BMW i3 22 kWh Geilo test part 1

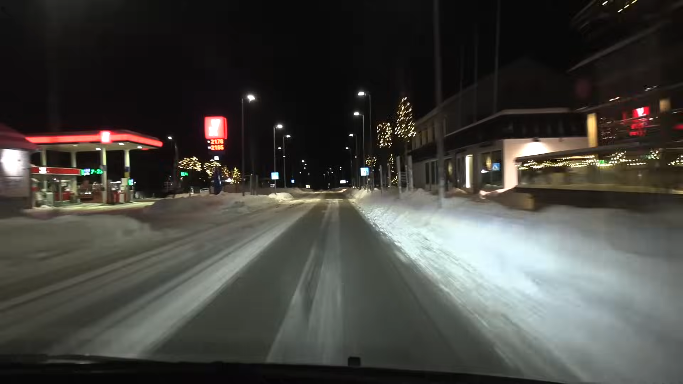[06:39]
What the heck, man? It's 1 at night and we have this traffic here. You know, I just realized this is Christmas traffic. This is an exceptional traffic during Christmas. So, and they're driving dog slow. So I just have to hammer them. I was stuck behind some slow pokes earlier.
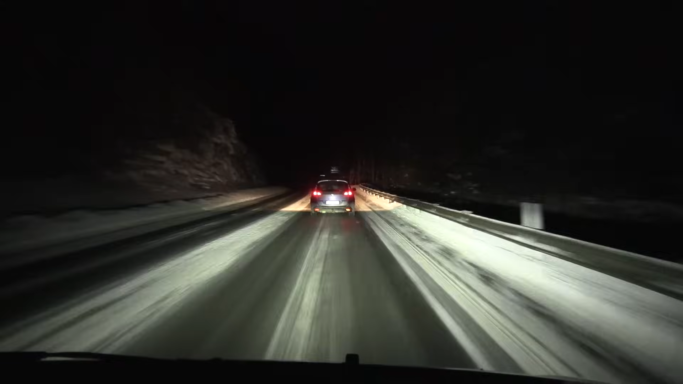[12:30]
Wait. I mean, I've driven this route a couple of hundred times. I should know it, right? I know that after this. Then we can hammer. We just need to build up the momentum up the hill. Okay, let's go. Yeah, I know this one. This one is safe. Go, go, go, go. See, I'm flooring it, but the car barely increases speed because it's not getting enough traction or grip. Man, would be nice to have winter tires on right now.